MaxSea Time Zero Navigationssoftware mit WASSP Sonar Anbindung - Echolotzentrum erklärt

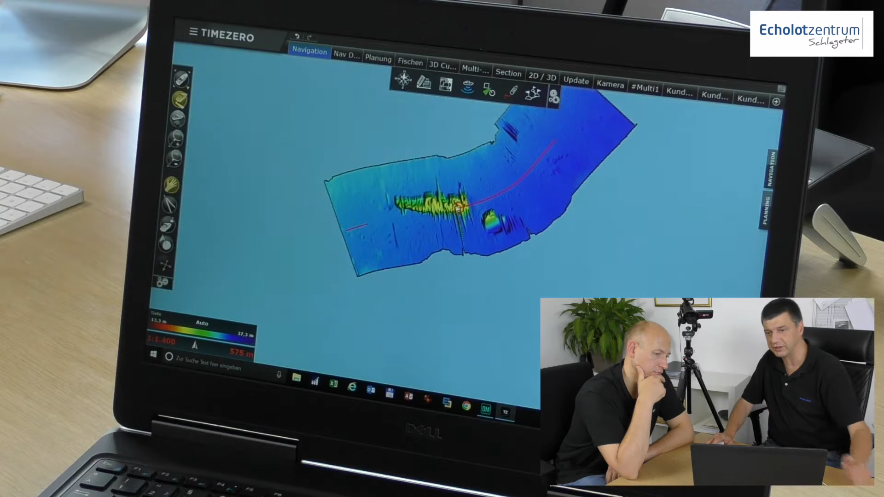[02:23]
Und jetzt ist das Tolle, ich kann also nicht nur in 2D das darstellen, sondern ich kann das Ganze auch in 3D mir darstellen.
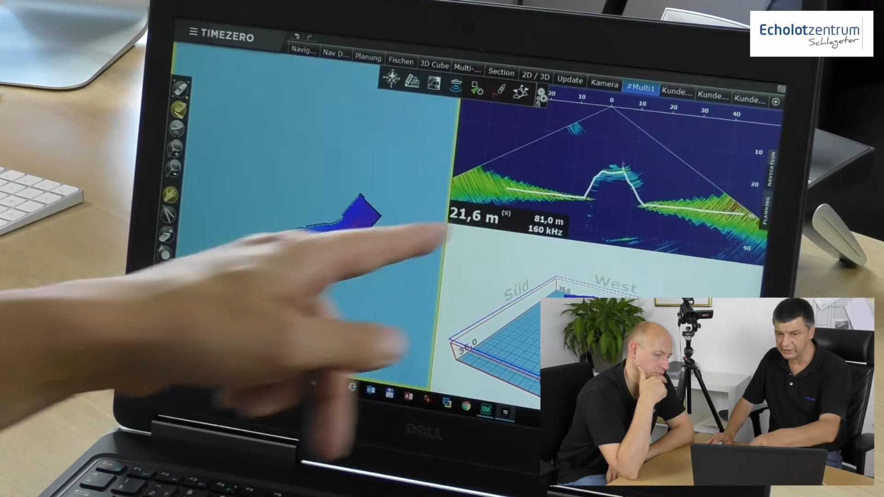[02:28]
On screen: depth 21.6 m
Ich kann den Sonar View sehen. Hier sieht man jetzt sehr schön die Bodenlinie vom Wrack.
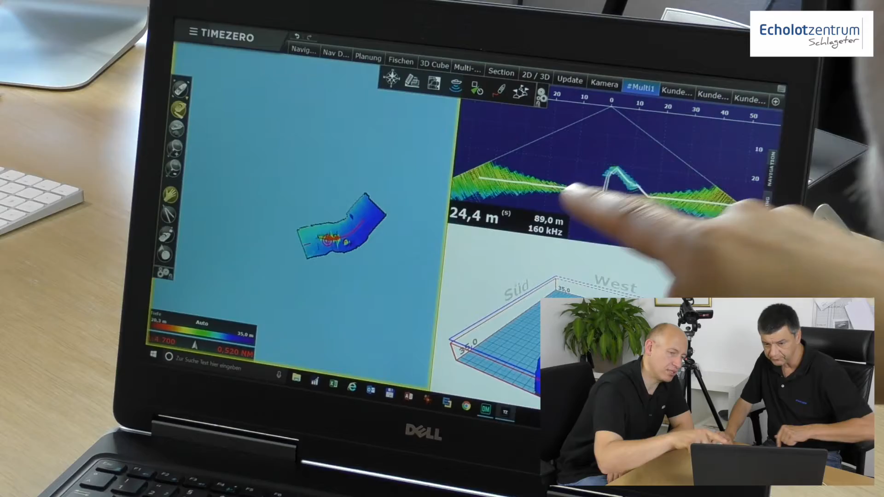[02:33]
On screen: depth 24.4 m
Genau, das ist diese typische Nachlinierung von Multi-Beam-Systemen.
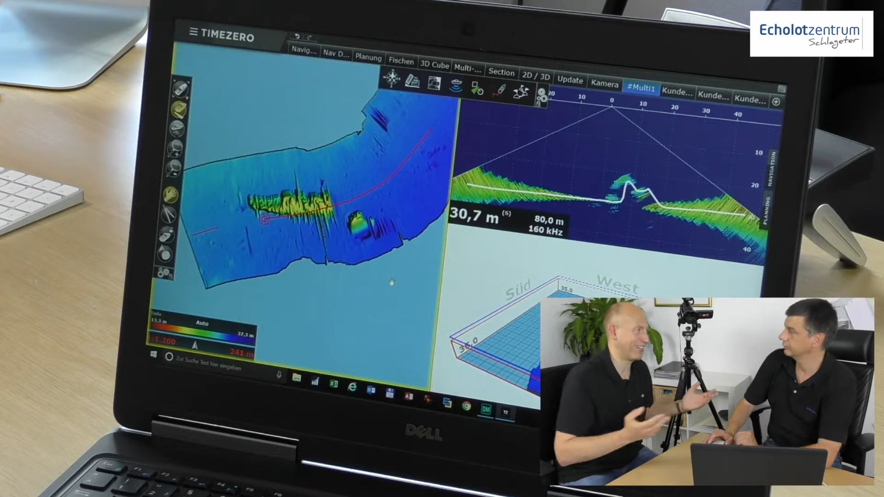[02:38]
On screen: depth 30.7 m
Wir kennen das, auch wenn ich andere Namen in deiner Gegenwart nicht gerne nenne, aber Garmin hat ja das Panoptik-System, dieses Multi-Beam.
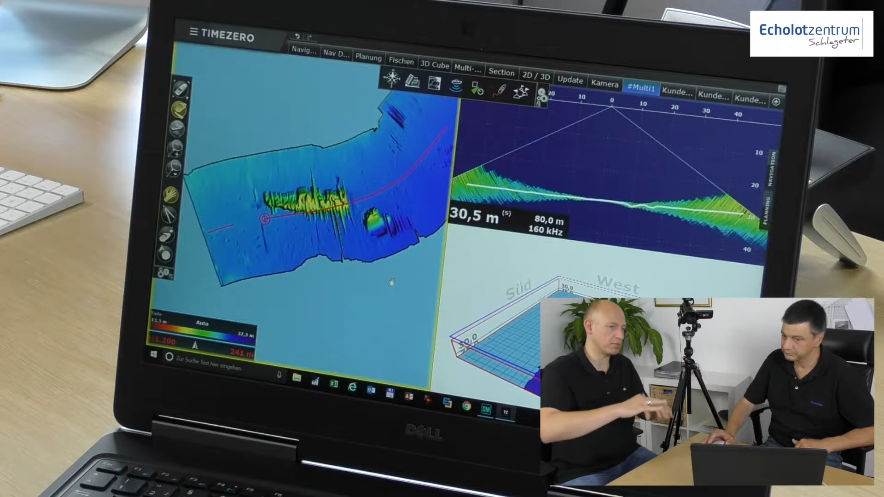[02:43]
On screen: depth 30.5 m
Daraus macht er dann auch die Strukturen. Nur der große Unterschied bei diesen Systemen ist natürlich, wir haben viel mehr Beams. Also Garmin arbeitet mit vielleicht 30 Beams und sowas hat 224.
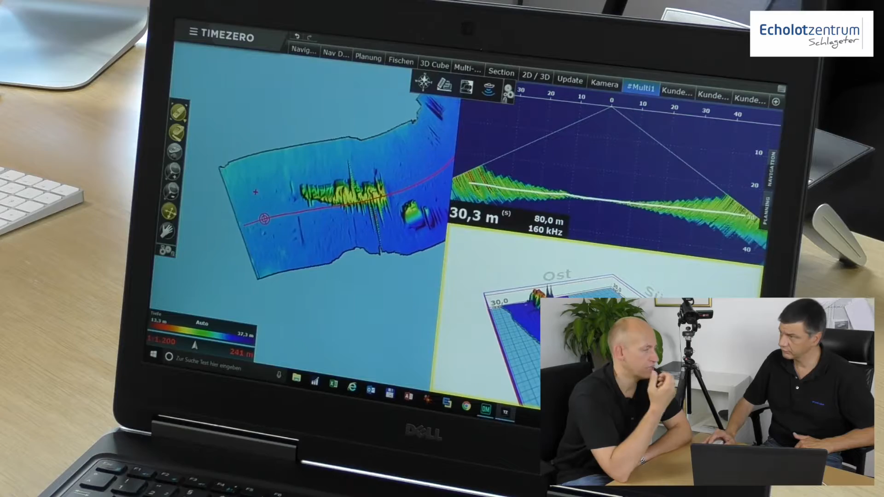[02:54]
224 Beams über einen Winkel von 120 Grad, kann ich hier sehr schön darstellen.
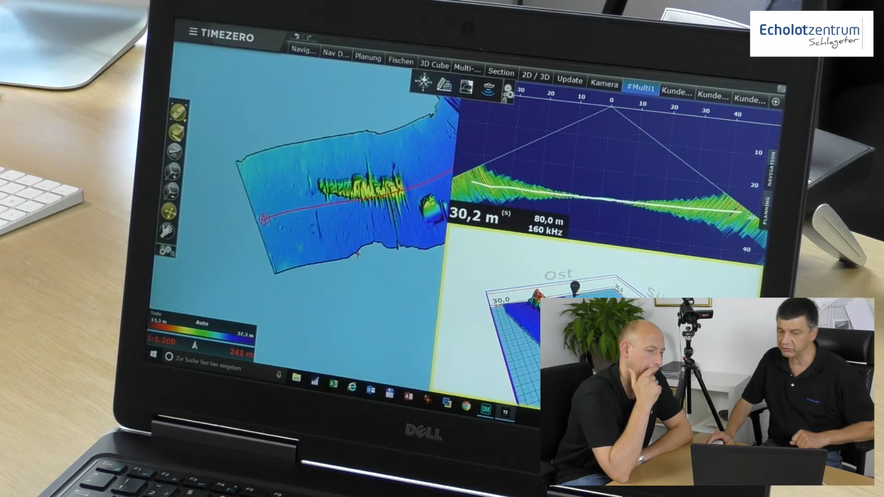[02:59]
Wir können uns auch andere Darstellungen noch aufrufen.
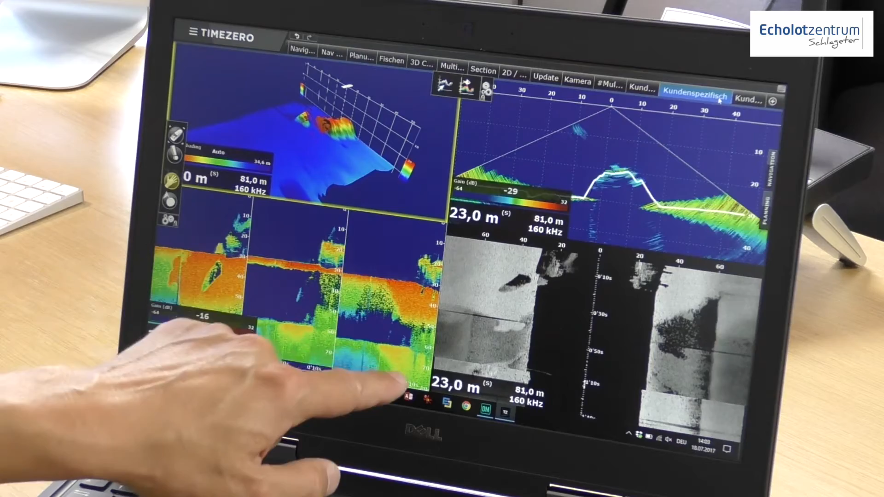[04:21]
Hier kann ich auch bis zu fünf Beams mir darstellen, sodass ich, wenn ich fahre, sehe ich, was ist auf meiner Backbordseite, was ist auf meiner Steuerbordseite. Ich kann hier sehr schön auch den Schattenwurf vom Wrack sehen. Und das ist die Sidescan-Darstellung. Also das kennt ihr ja auch von euren Geräten. Das ist der Beam in einer Sidescan-Darstellung. Und dort habe ich das Schöne durch den Schattenwurf der einzelnen, teilweise auch feineren Strukturen, lassen sich Daten erkennen, die ich eigentlich in der Basimmetrie so nicht sehe. Kannst du mir sagen, wie tief das Sidescan geht mit dieser Technik?
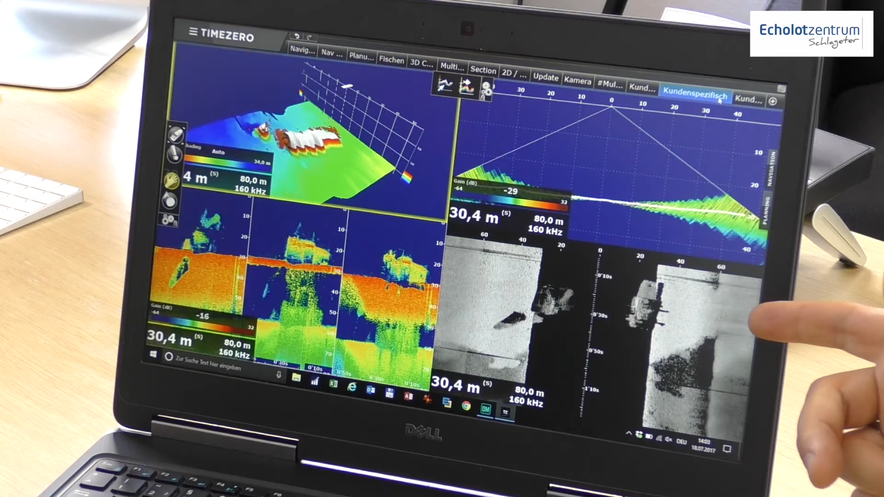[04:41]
On screen: depth 30.4 m
Das geht genauso tief wie die Basimmetrie. Es ist halt nur eine andere Darstellung. Okay, weil das ist jetzt wieder das Besondere, wenn wir uns das mal angucken, das sind 160 Kilohertz, ist also niedriger als die traditionellen Sidescan-Systeme.
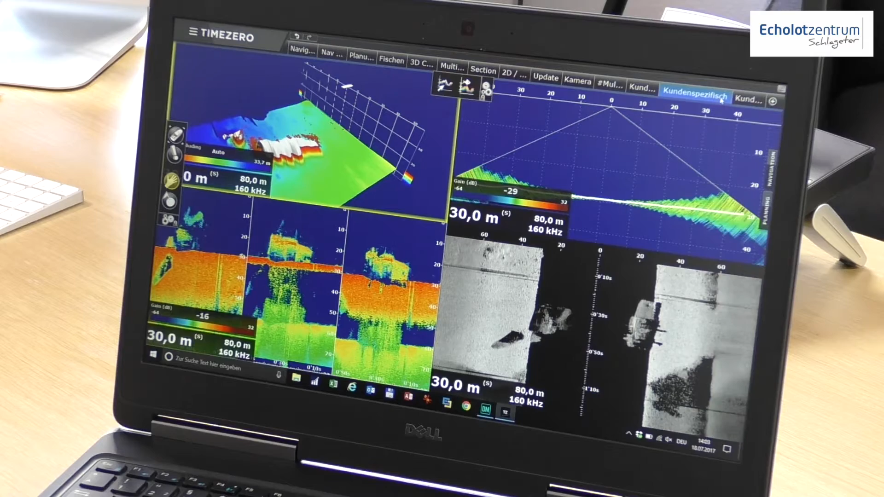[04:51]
Weil wenn ich mit dem Humminbird, wenn ich mit dem Simrad arbeite, haben wir 455 und höher, die sind natürlich reichweitenbegrenzt.
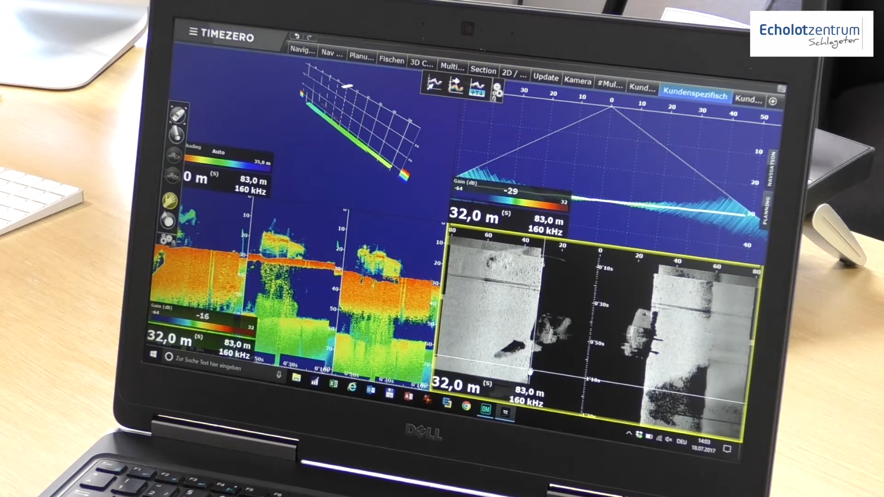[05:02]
On screen: depth 32.0 m
Also wenn ich da genauso tief runterkomme, also bis 150 Meter, mit dem Sidescan ist jetzt mal eine sportliche Nummer. Das ist sehr außergewöhnlich. Das kennen wir so nicht. Es ist also die Darstellung des Multibeams einfach in der Sidescan-Darstellung.
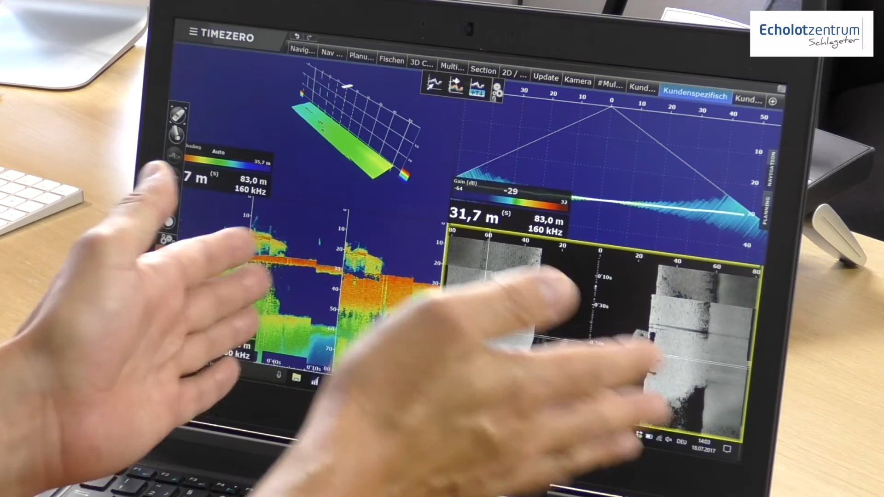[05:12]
Und je tiefer es ist, umso breiter wird der Streifen. Und durch den Schattenwurf, der kommt hier sehr schön zum Vorschein. Aber diese Darstellung auch in Time Zero bekomme ich nur, wenn ich im Wasp die entsprechenden Module auch freigeschaltet habe.
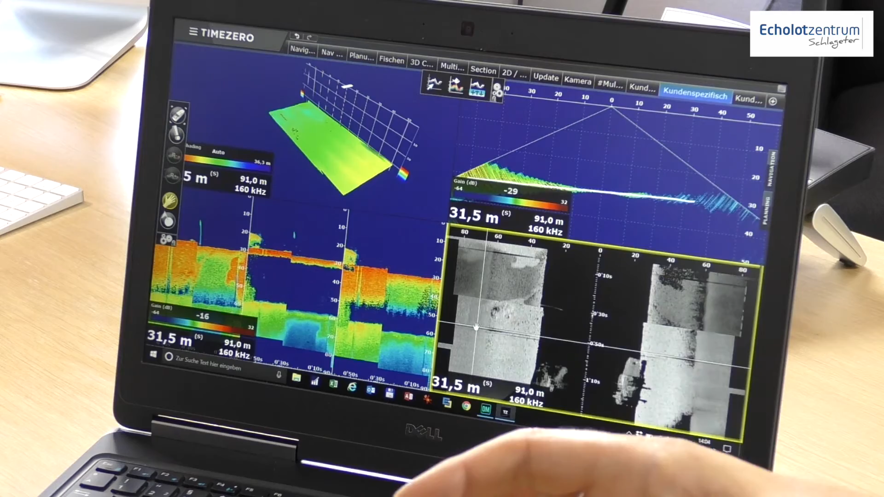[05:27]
Die Ziele-Rezenzmodule freigestaltet habe. Die Basis-Funktionalität ist das 3D-Mapping, der Sona-View, das 3D-Mapping,
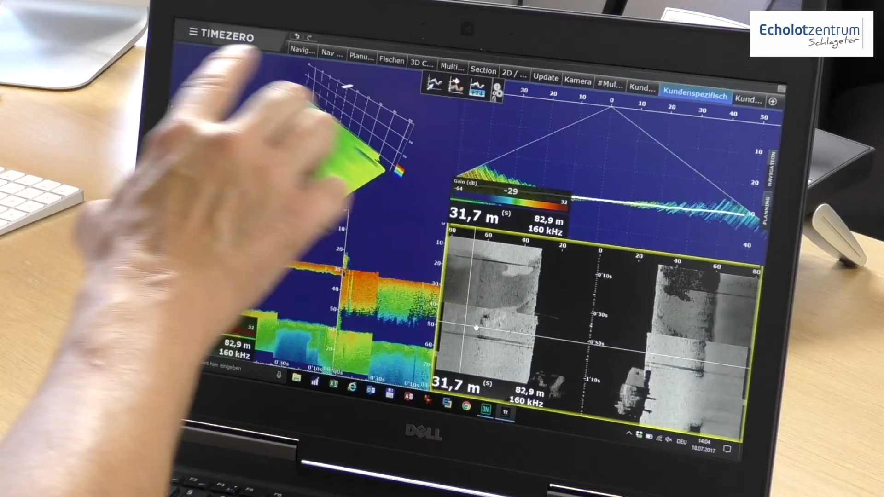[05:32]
On screen: depth 31.7 m
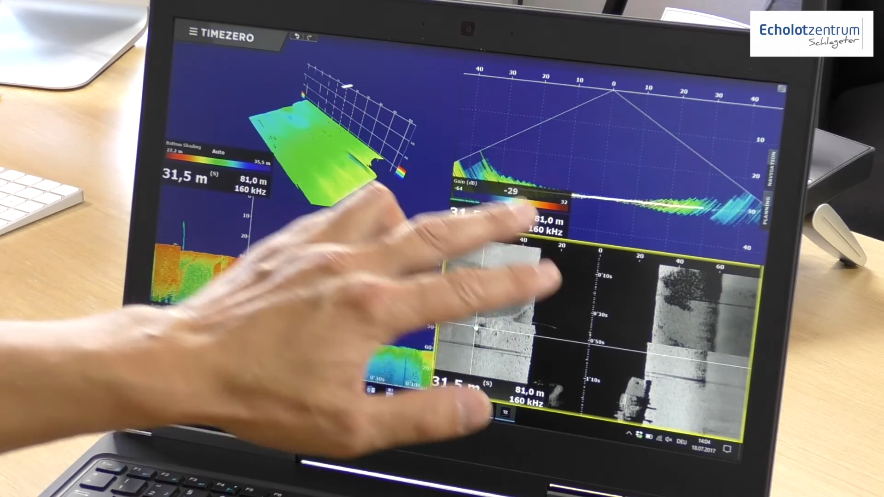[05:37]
On screen: depth 31.5 m
das Echo-Load-View und die Sidescan-Darstellung und auch die Backscatter-Darstellung, wo ich gleich drauf komme.
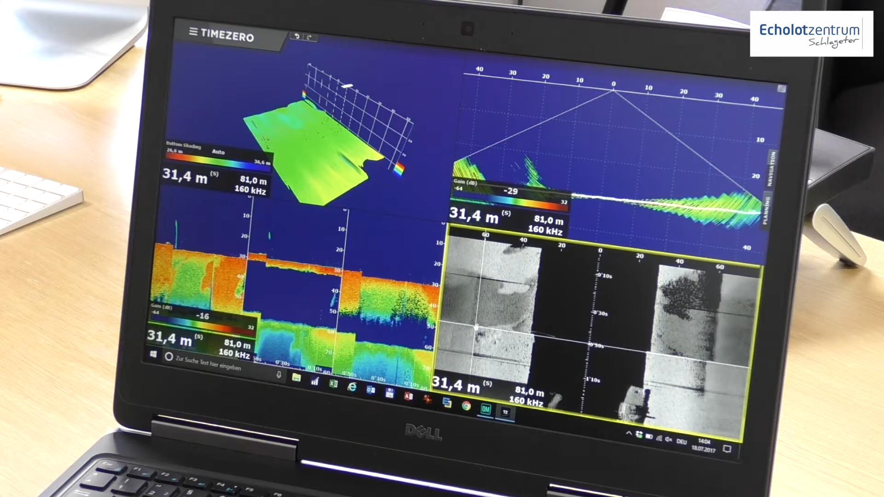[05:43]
Das sind optionale Module. Backscatter hatten wir vorhin schon ganz kurz. Das ist die Signalstärke des Echos, des Patterns der Echos, die ich zurückbekomme.
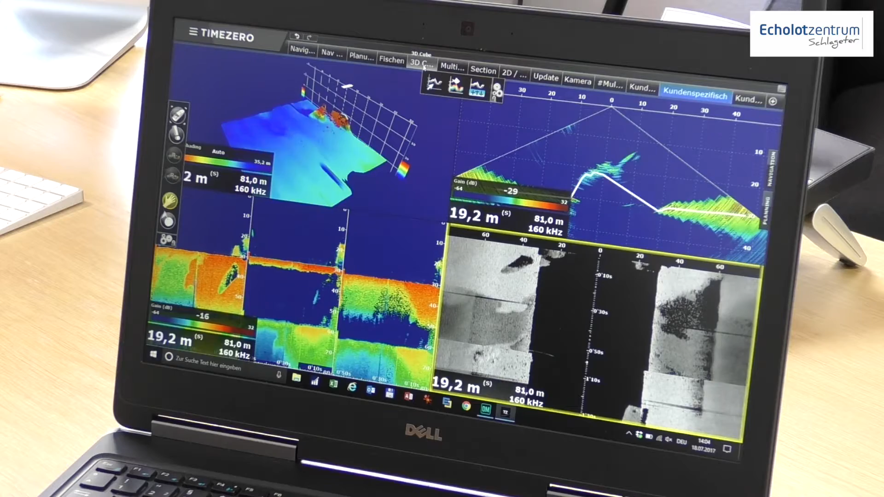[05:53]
On screen: depth 19.2 m
Die kann ich natürlich auswerten und das gibt mir natürlich Hinweise auf die Bodenbeschaffenheit.